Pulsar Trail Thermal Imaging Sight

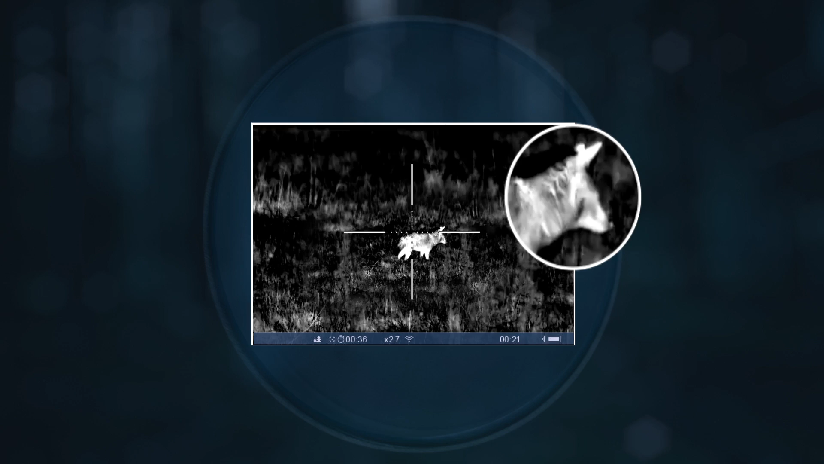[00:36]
The best thermal rendering software in its class for image sharpness.